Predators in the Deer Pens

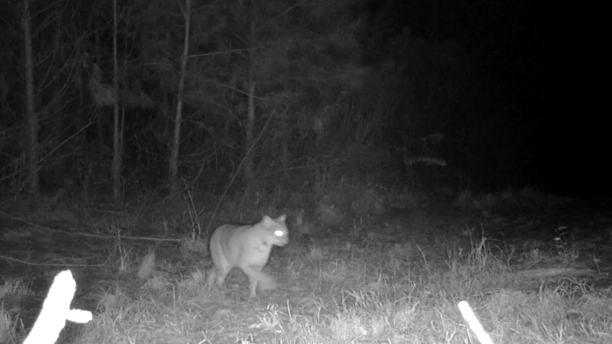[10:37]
And if you don't know what you have, a real simple way to do it is put out a trail camber and figure out what's on the property. Here's an example of me using a trail camber.
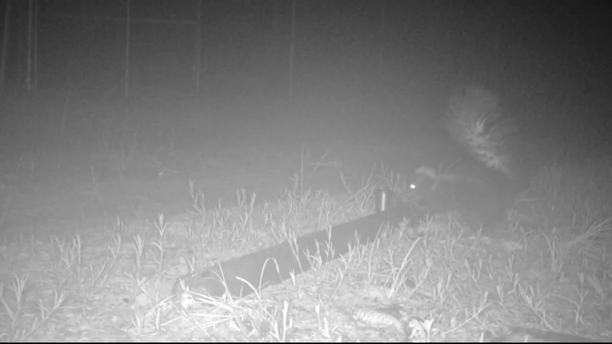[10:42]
This is a dog-proof trap, and this is in an alleyway, and you can see the skunk, how it approaches the bait because it's a predator. It wants to steal the bait.
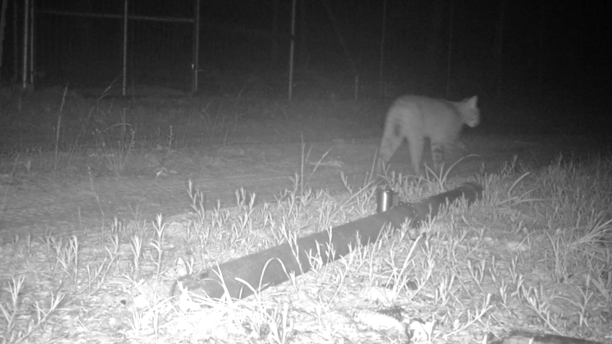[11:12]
I got footage of a bobcat walking down the alleyway. I don't want a bobcat walking down my alleyway, but when I saw that,